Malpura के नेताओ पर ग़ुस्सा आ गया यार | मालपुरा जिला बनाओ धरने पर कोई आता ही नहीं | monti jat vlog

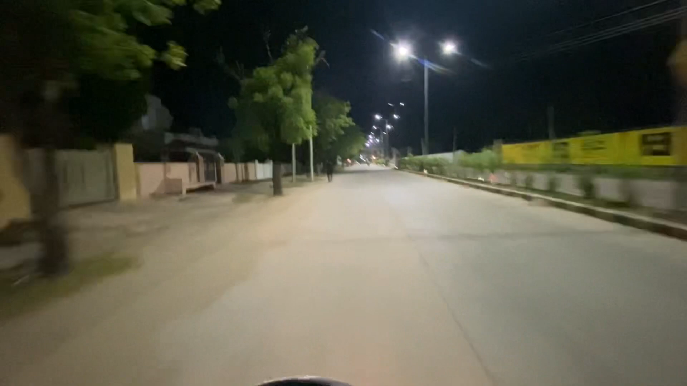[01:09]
देखो यह है दूदू रोड का नजारा इस टाइम पर भई बहुत लोग गोमते हैं आजकल और गोमना
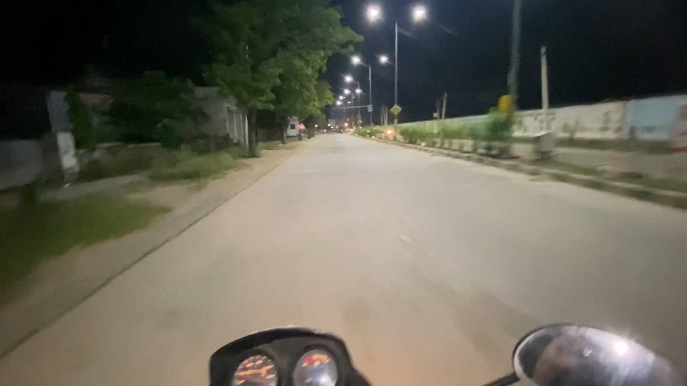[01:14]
भी चीए है हेल्थ के लिए साही है वही और अच्छी बात होना चीए यार यह देखो इदर लड़के तैयारी करने वाल ढूसे बड़िया बड़िया केफे भीeleri देतर पहले कुछ दीथा यार इद़र हमारी डाइम में